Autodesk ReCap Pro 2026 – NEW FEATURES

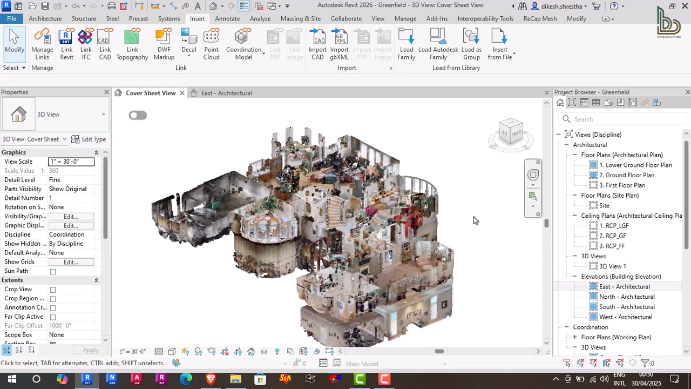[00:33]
you are working with massive point clouds or fine tuning detailed elements in rabbit these new tools will transform the way you design let's jump in and explore what's new
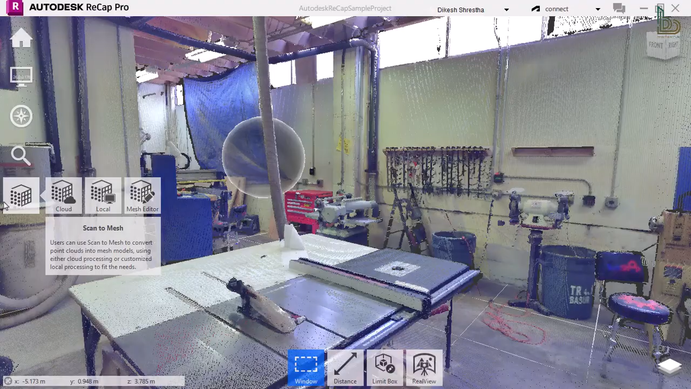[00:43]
the new features introduced in autodesk recap pro 2026 significantly enhance collaboration speed and project coordination a major highlight is the new scan to mesh workflow which enables users to
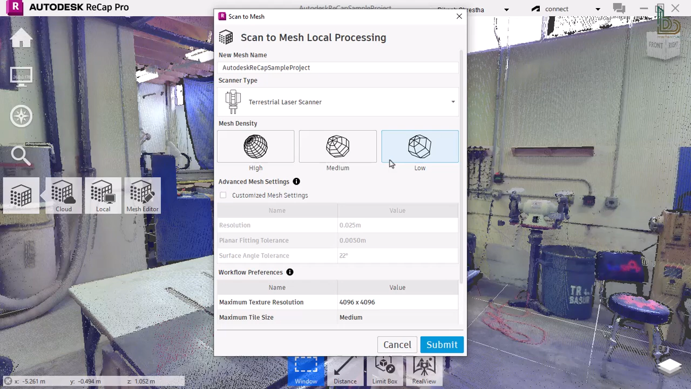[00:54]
efficiently extract critical information from a mesh generated from point cloud data once the mesh is locally processed
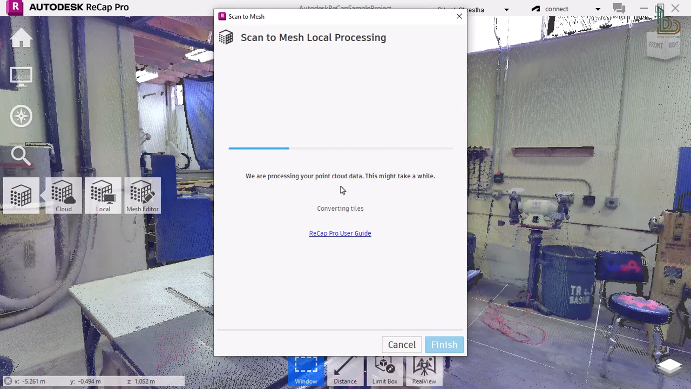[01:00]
it can be easily opened and refined within the dedicated mesh editor autodesk recap pro 2026 empowers users to efficiently select and classify objects within the mesh once specific features are identified
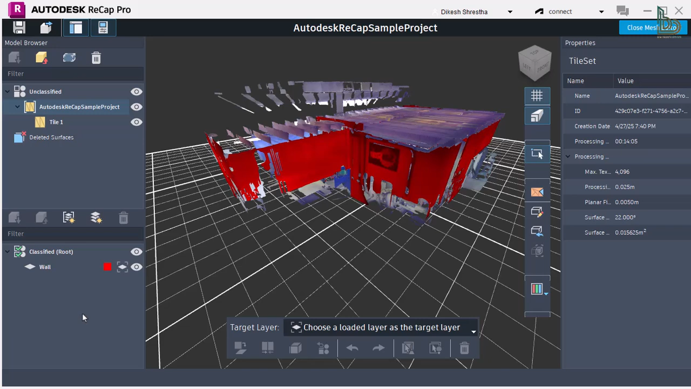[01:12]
users can create new classification layers and assign the selected elements to their corresponding target layers this streamlined selection and classification process can be repeated as needed enabling organized management and precise